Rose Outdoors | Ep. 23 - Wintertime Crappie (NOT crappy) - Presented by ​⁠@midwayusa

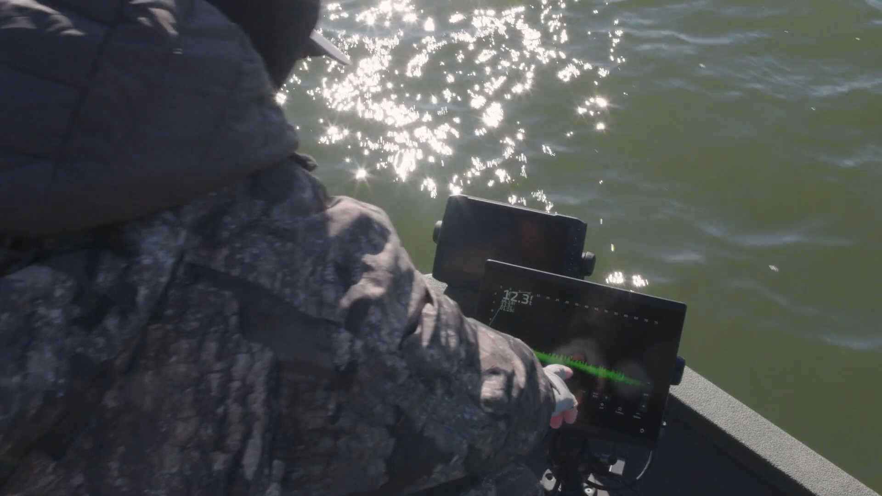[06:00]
You'll see sometimes those are school bluegill underneath down there on the bottom. A lot of times they're crappie, but those, I mean, you can slow down and really, you know, pick those apart,
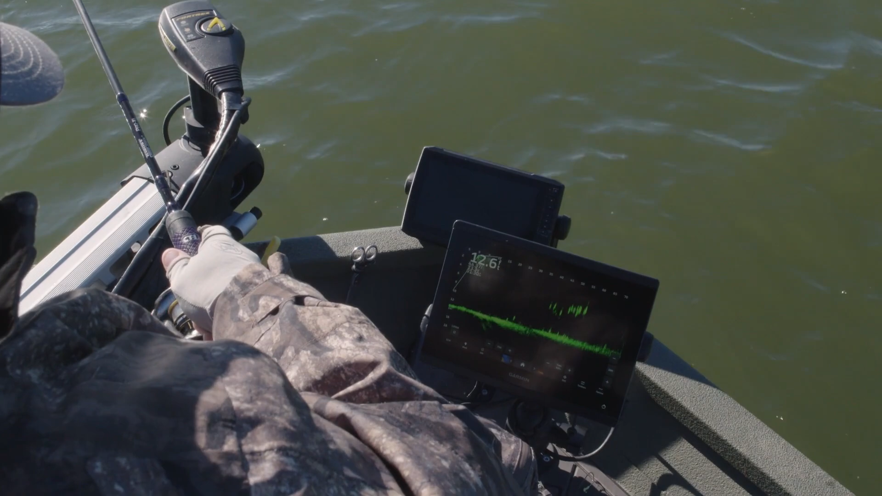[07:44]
And again, I don't have to see it the whole time. Sometimes it's good to see it, but I know kind of where it's at. I kind of kept it above them. Some small ones. See my jig.
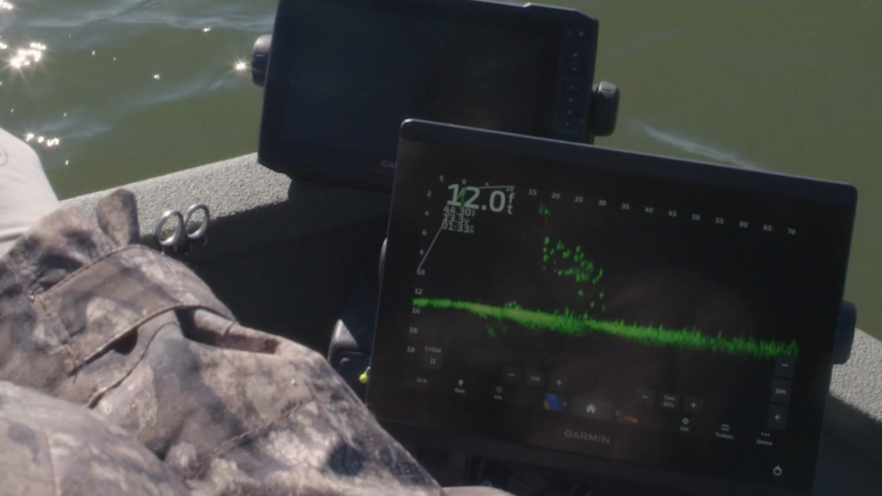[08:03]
On screen: depth 12.0 ft
Now, I don't want to get it too far down in them. Kind of keep it up at the top level of the crappie. And once it gets up there where they're at, oh, this is a good one.
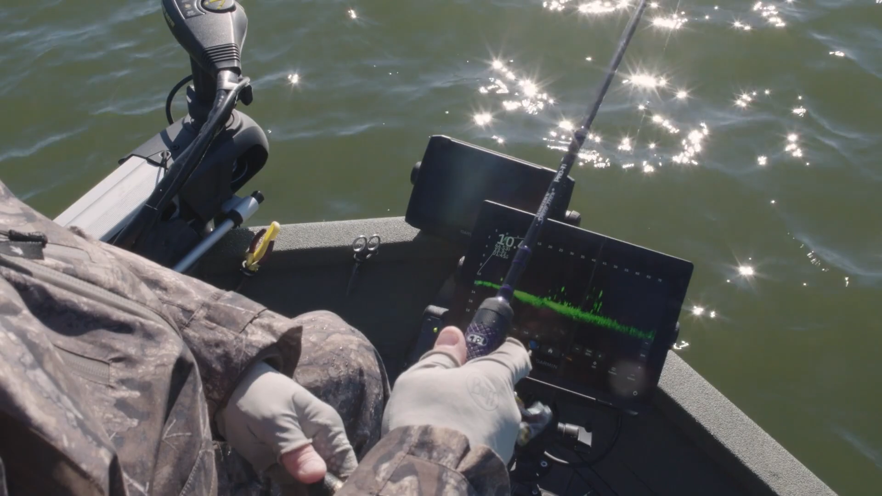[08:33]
I see it coming through them down there. All right, let me reel it up and reel it. All right, there's my jig falling.
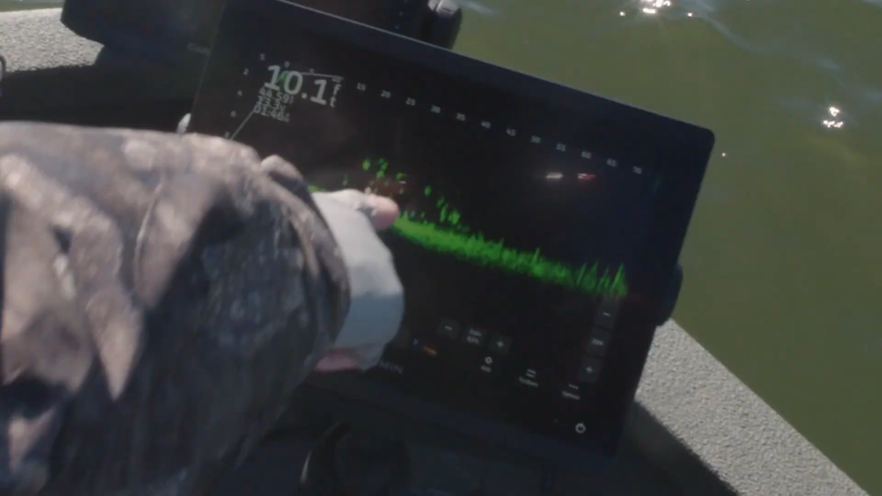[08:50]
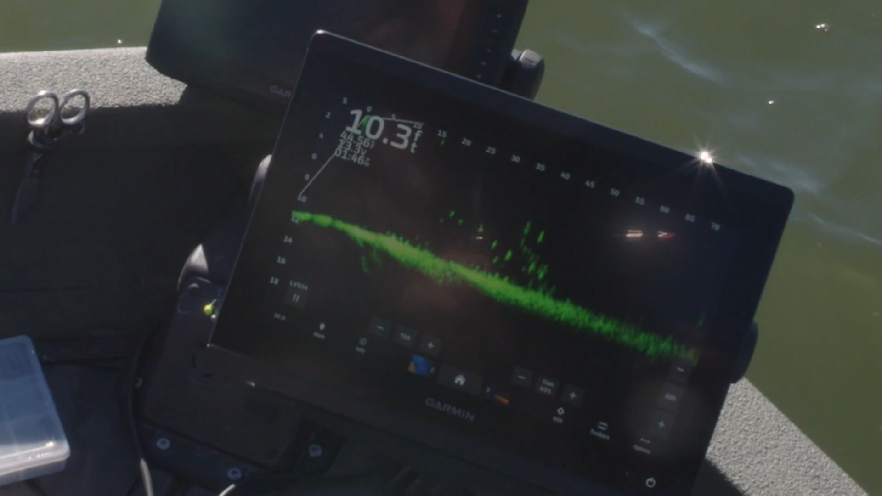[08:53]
On screen: depth 10.3 ft
See it coming through the top of them. There's one coming streaking as hard as he can after. Here he comes. Here he is.
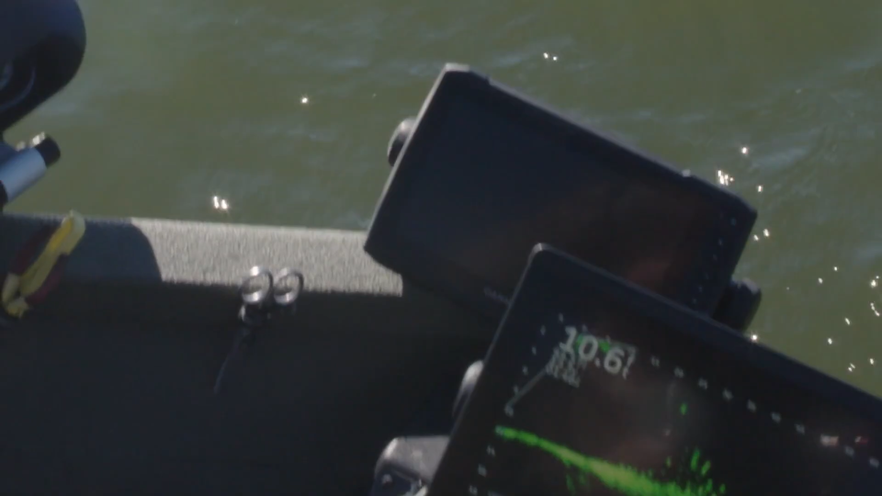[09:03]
Made all the difference in the world when I could see it.
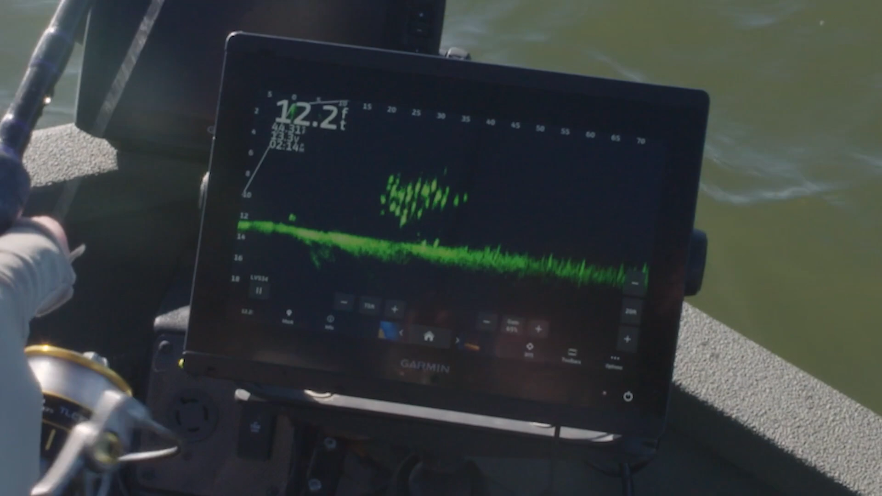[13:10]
On screen: depth 12.2 ft
Now keep it right above them. Don't let it fall down in them. See, you'll see one streak out of there.
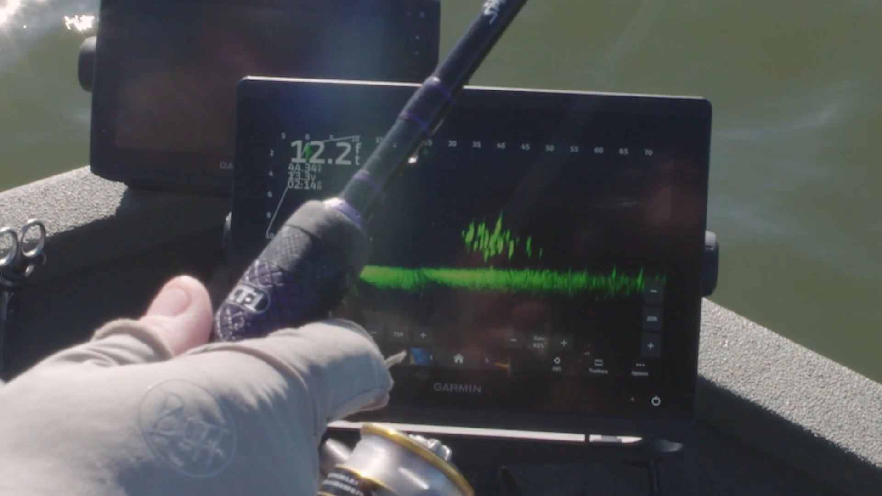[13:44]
See my jig riding up high. Now watch one come up. There he comes. Ooh.
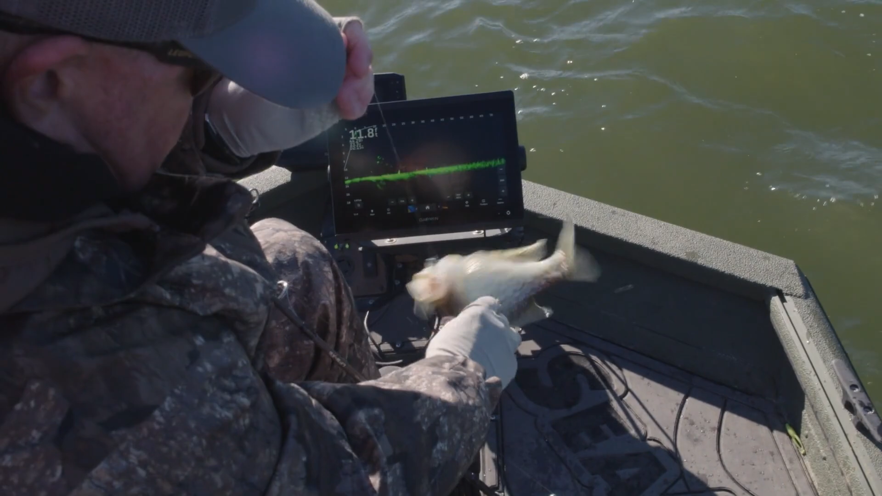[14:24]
It's tough in the wind and y'all don't realize it, but I got a guy hovering right around me like a grizzly bear. So it's, it's, this ain't real easy, but we're, I do want to show y'all.
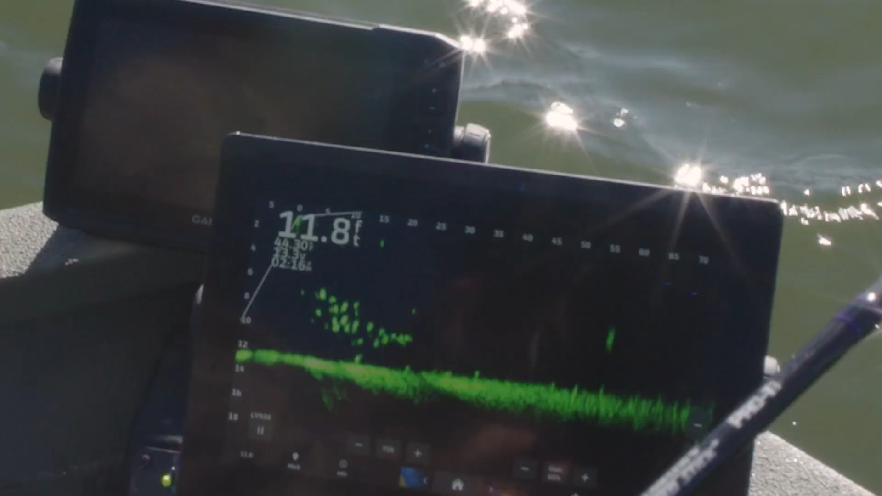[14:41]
On screen: depth 11.8 ft
All right, there goes my jig. All right, let's, here's my jig above those fish right there.
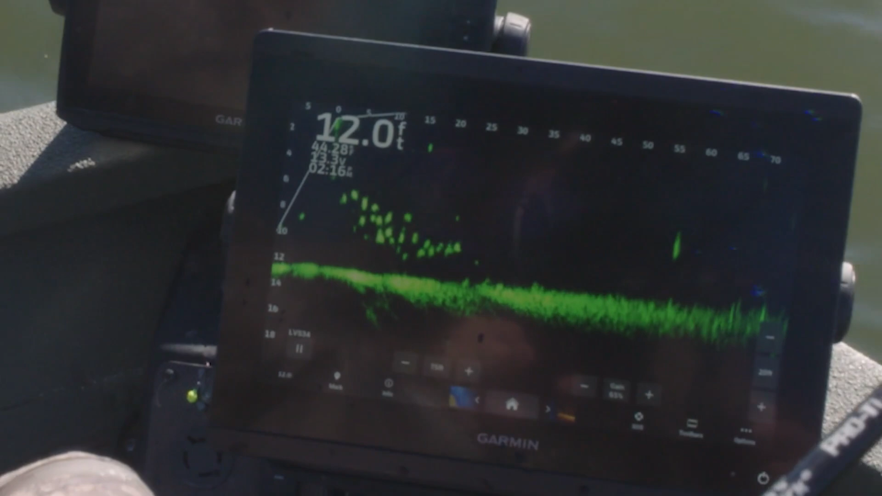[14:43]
On screen: depth 12.0 ft
Now see that fish underneath it?